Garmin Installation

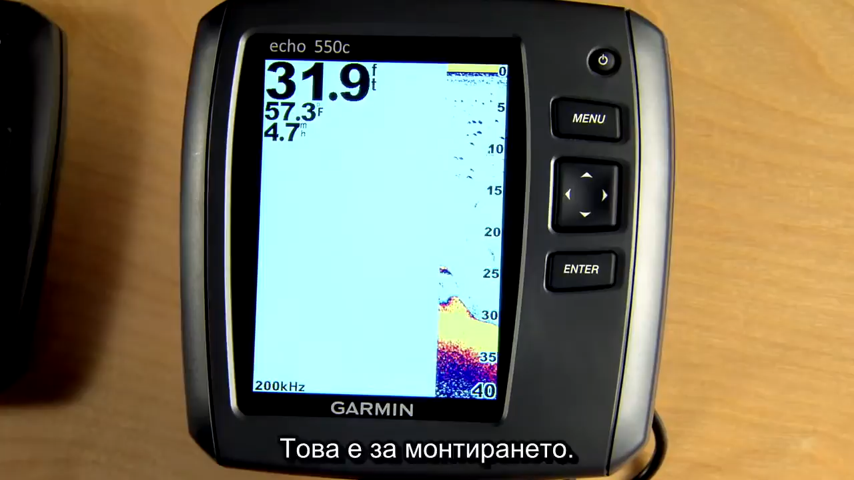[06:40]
On screen: depth 31.9 ft, water 57.3°F
Your Echo Series unit should now be powered up and running and been giving you a great new view of what's underneath the boat.
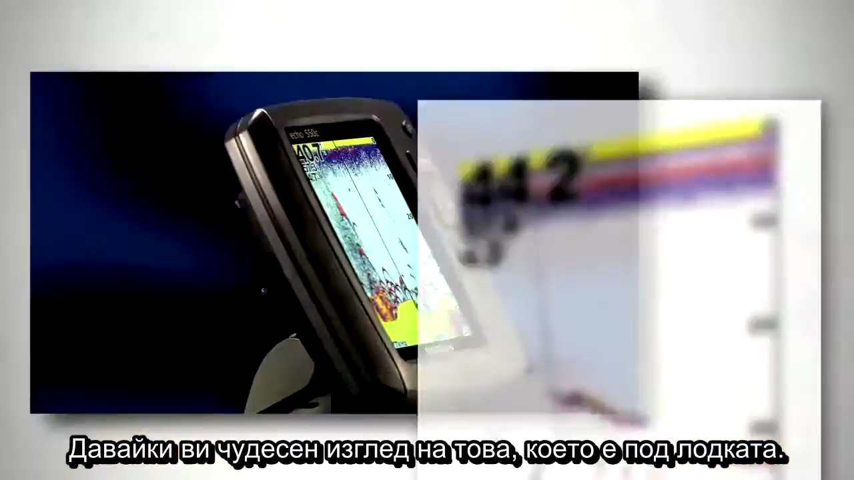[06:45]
With its HDID technology and incredibly sensitive receiver,
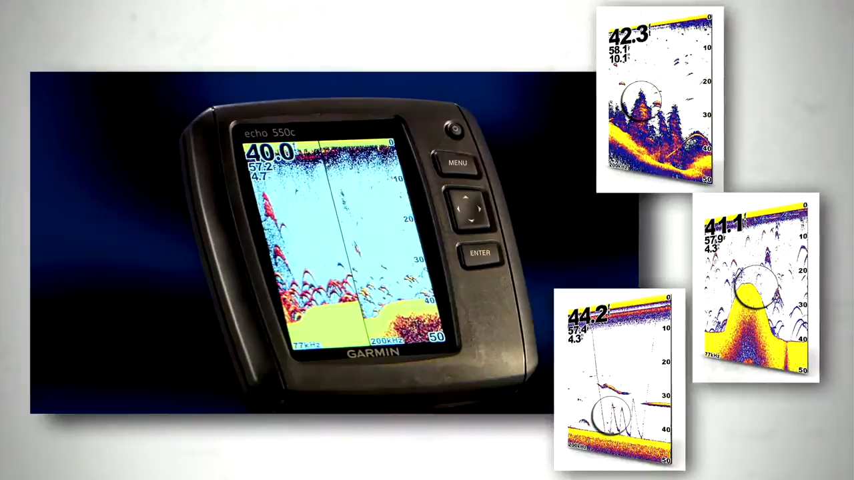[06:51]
your Echo Series fish finder will provide the clearest possible image of your favorite fishing hole and give you more
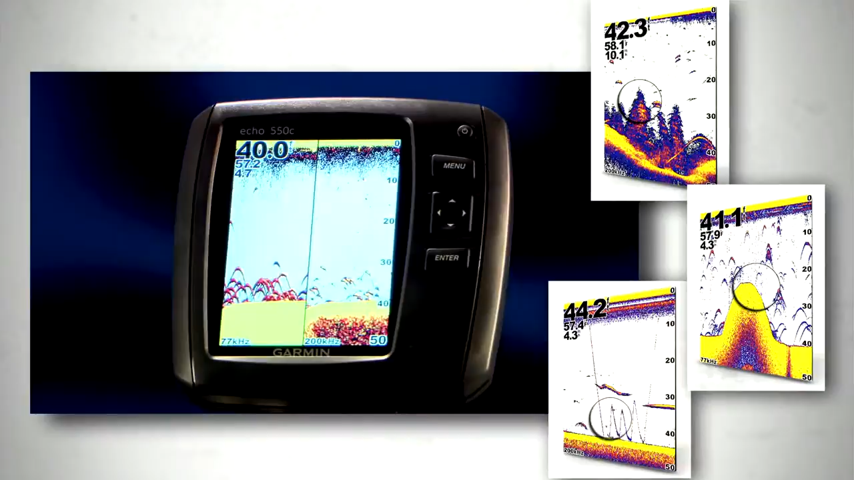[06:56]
detail than ever about the structure and bottom features that you're looking for.